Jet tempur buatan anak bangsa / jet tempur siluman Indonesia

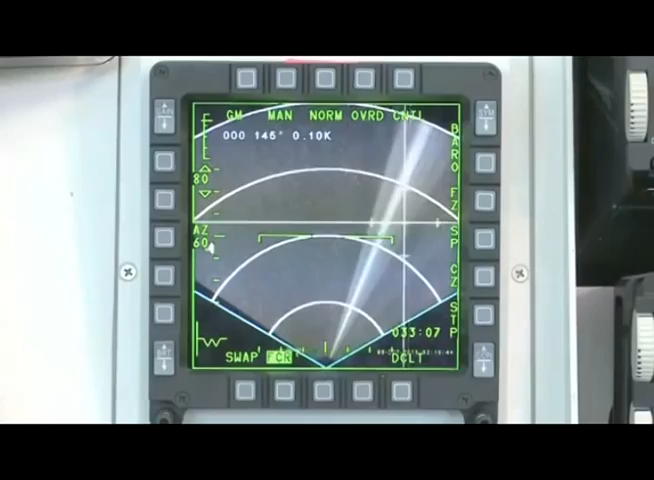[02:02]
Capable of simultaneous tracking of two targets And has wide detection area With its high-resolution map application And it also has excellent air-to-ground attack capability